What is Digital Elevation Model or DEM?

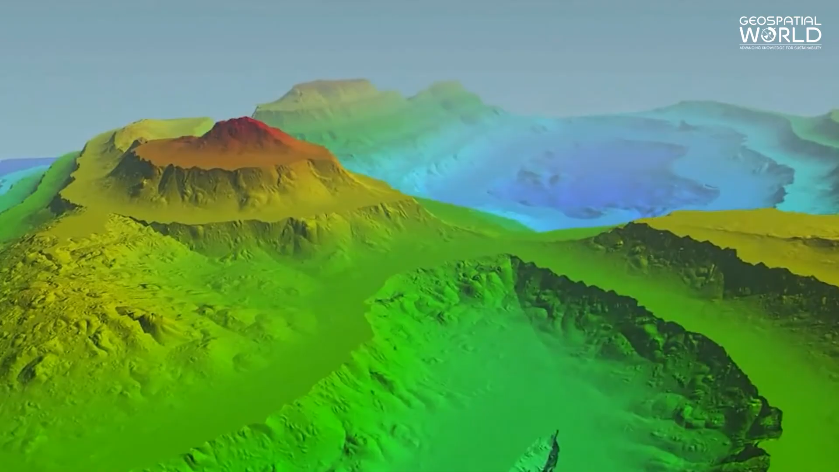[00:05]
excluding trees, buildings, and any other surface objects.
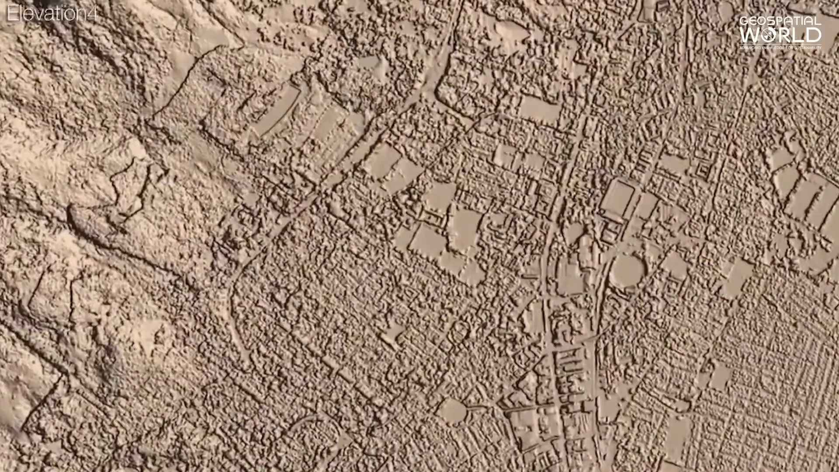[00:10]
It's made up of a grid of elevation points.
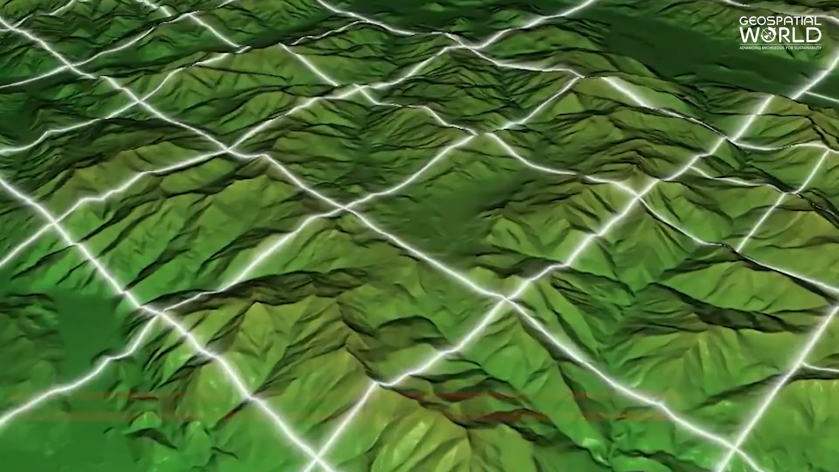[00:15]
It can be used to create topographic maps, visualize landforms, and analyze terrain data.
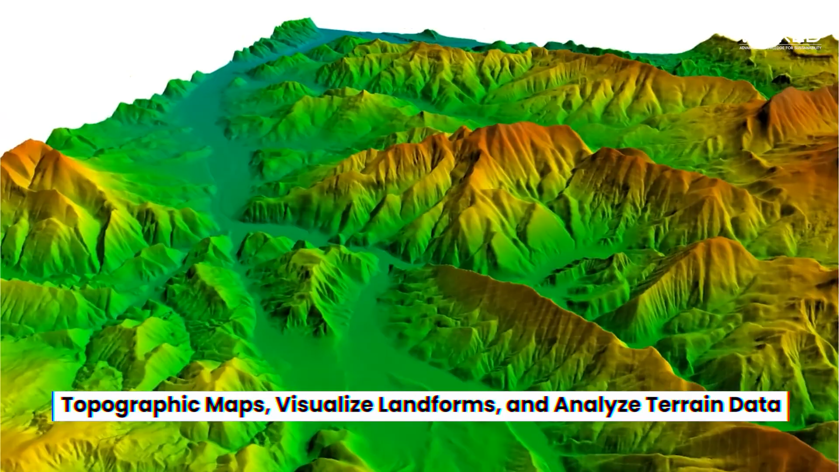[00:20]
There are different ways to create a DEM.
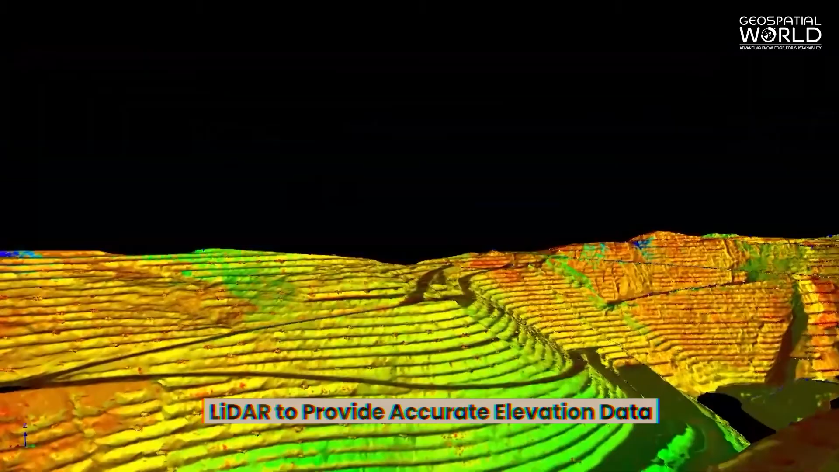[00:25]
One popular method is using LIDAR to provide accurate elevation data. Another method is stereophotogrammetry,